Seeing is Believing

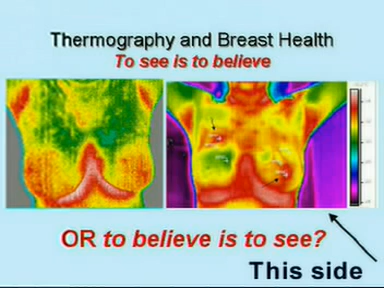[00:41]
This is a lady who has undergone a mammogram, an ultrasound. The doctor said nothing wrong. But she said it cannot be nothing wrong. I don't feel good about my breast.
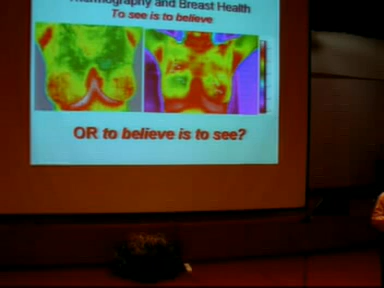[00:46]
So now, she is in a dilemma. Fortunately, she came to our center.
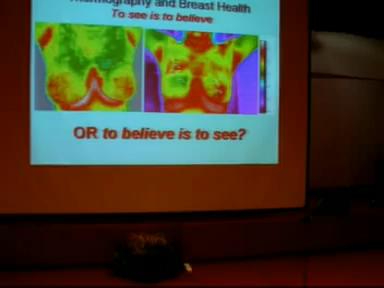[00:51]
And I managed to have that camera. We took a picture of her breast. And there you see. If you look at the right, it is green. That is nice. But you look at the left, you see the difference. Sure. On this side. You see the nipple. They are very red. Very hot. So, the nipple is hot. Now, if you stick a thermometer in the mouth. And it is a difference of two degrees. The fellow will go, who is it now?
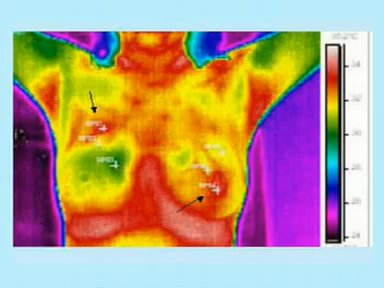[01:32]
If the temperature is high. Right? Then you see it is sick. And the same thing. If this breast is sick. She knows that the breast was not feeling good. But the mammogram, the ultrasound does not show up. Therefore, nothing wrong.
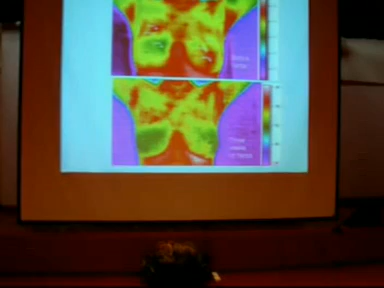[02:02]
Now, what do we do now? What do? Well, what happened was, I put her on herbs.
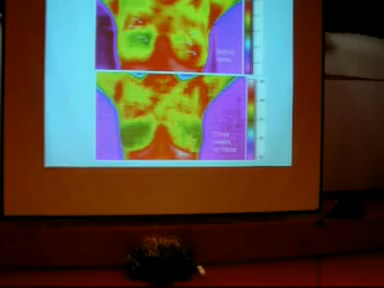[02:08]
And within three weeks, within three weeks, you could see now that the breast on the top.